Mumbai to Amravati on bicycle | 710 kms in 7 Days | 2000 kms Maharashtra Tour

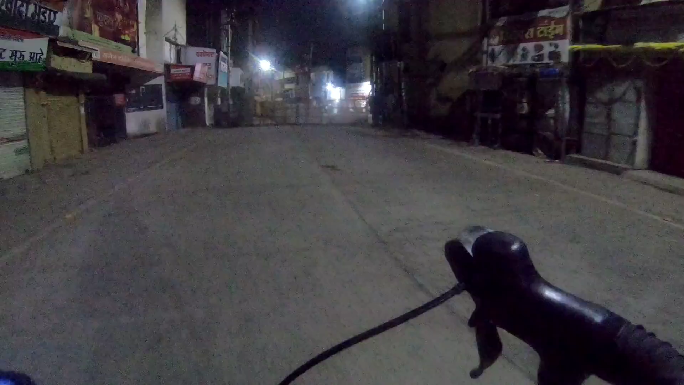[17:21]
इधर से जाओ, ये तो बंद है। छः बजे का हाल है इधर, रात हो गई पूरी। बार्गेन करके 700 में रूम लिया, क्योंकि होटल में और कोई नहीं है, मैं अकेला हूँ।